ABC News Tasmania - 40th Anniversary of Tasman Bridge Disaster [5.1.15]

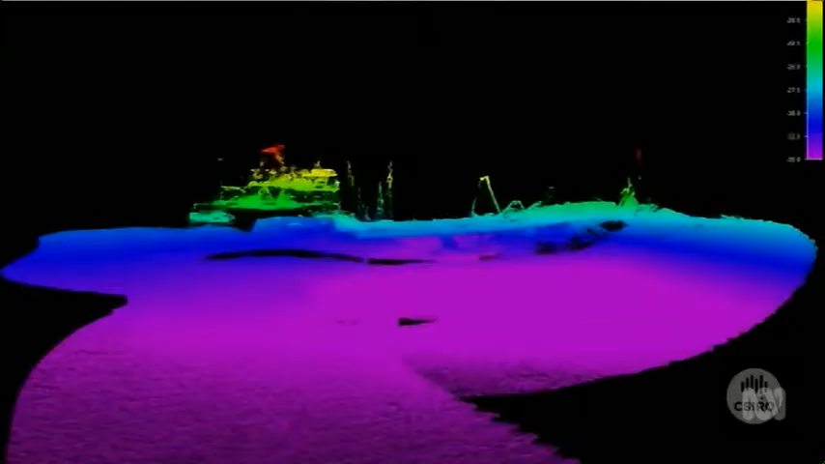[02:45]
The wreck has been investigated by Navy divers and was last year mapped by the CSIRO.